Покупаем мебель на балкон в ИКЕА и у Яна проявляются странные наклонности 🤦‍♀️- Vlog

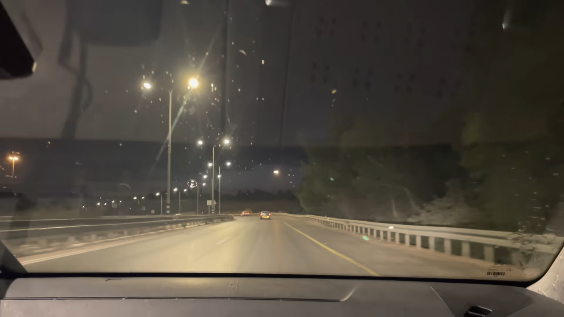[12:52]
Смотрите, что у нас на улице происходит. Дождик. Дождик. Второй дождик. Первый был этой ночью. Второй дождик за сколько?
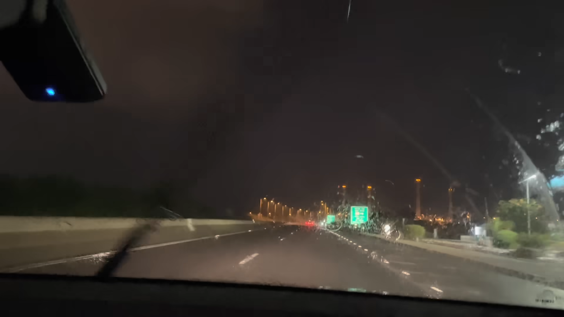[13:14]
Дождик. Красота. Только что до того, как вот за секунду до того, как я достала камеру, был прям такой ливень. Так барабанил вообще по стеклам. Классно.